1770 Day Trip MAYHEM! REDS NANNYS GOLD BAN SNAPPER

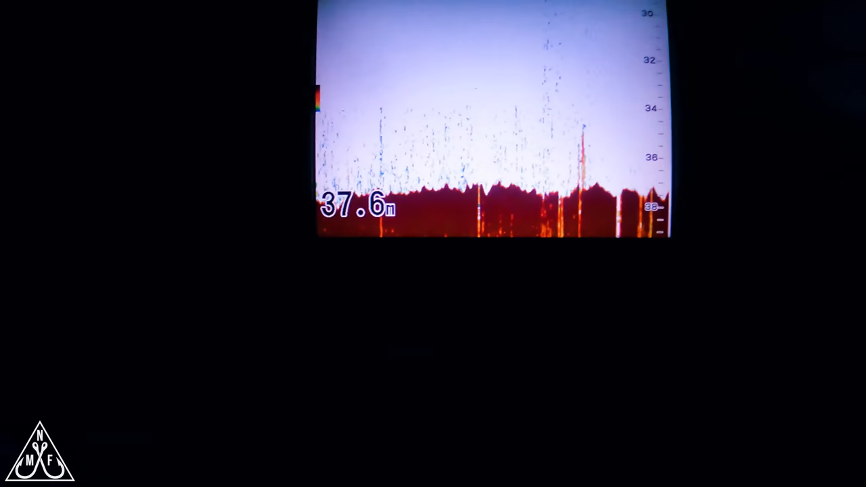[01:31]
On screen: depth 37.6 m
So we're just coming along at speed, about 25 knots.
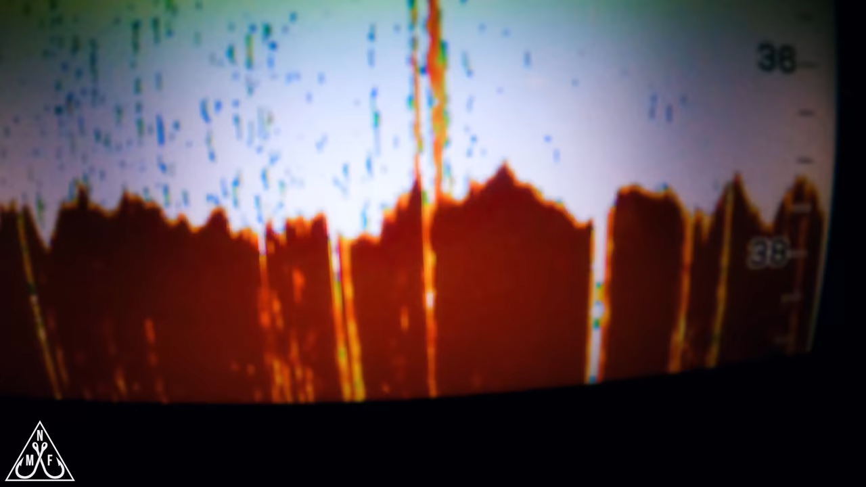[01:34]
Just come over this. Bit of a spike here. There's all a little reed at that sort of speed on the Furuno. We're gonna do another loop, see if we can come back over it. See if we can follow our track while videoing.
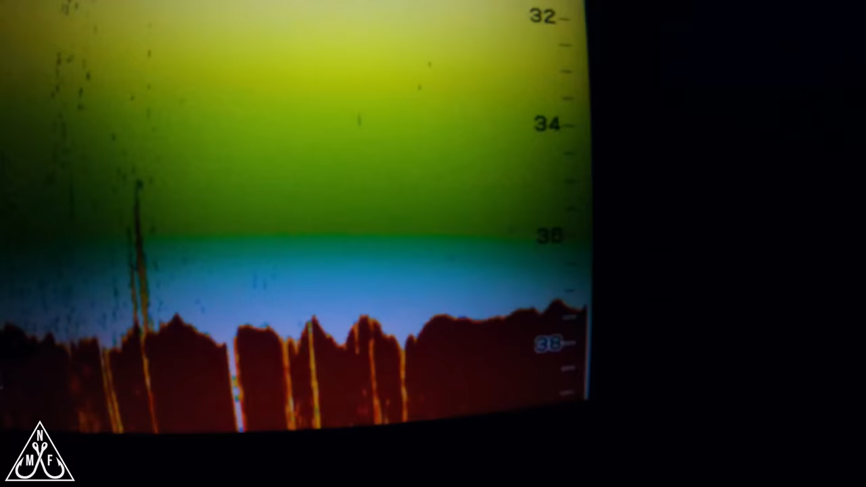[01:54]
See if we can show you what it looks like. There you go.
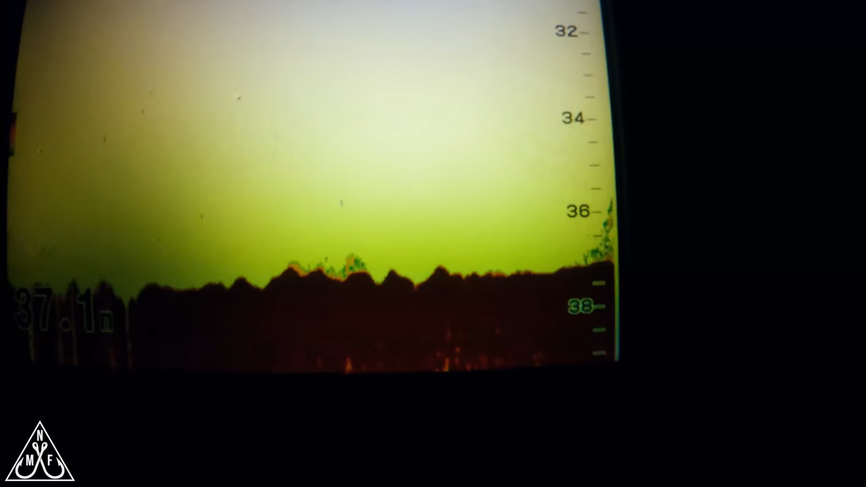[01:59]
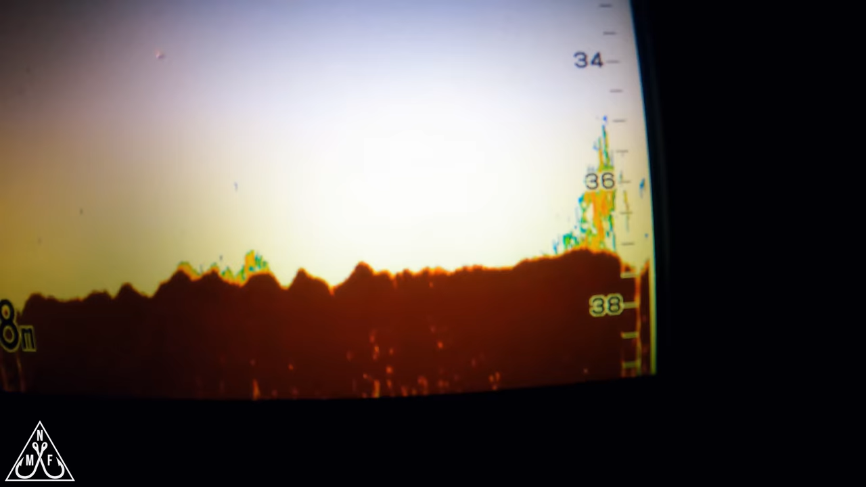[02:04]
Show there. We'll have a drop on that and see how we go.
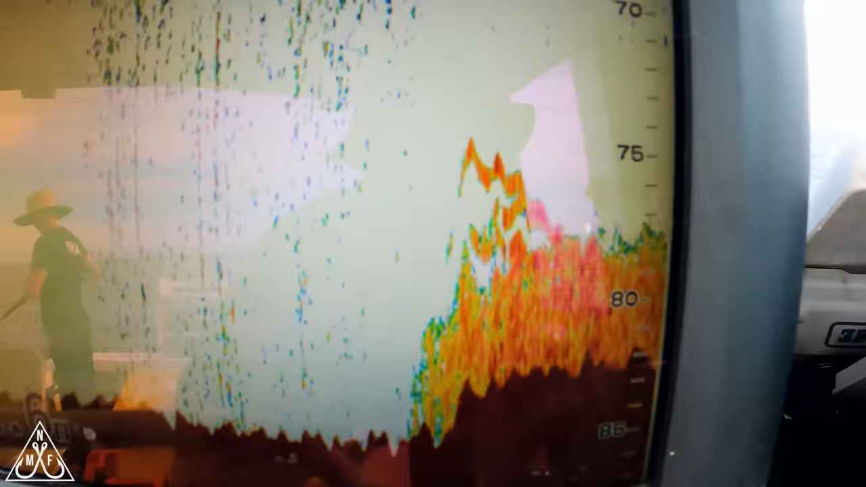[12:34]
See if we can produce one. We are loaded still.
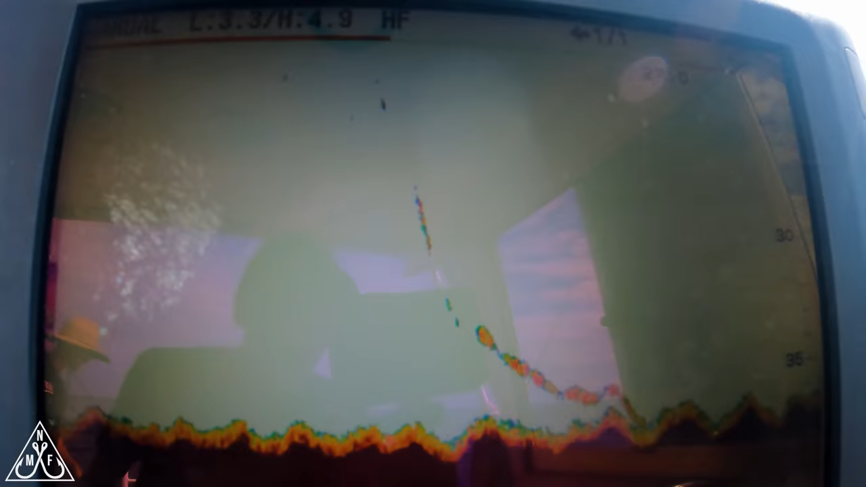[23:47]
Shark, shark, shark, shark, shark, shark, shark on the sounder, as you can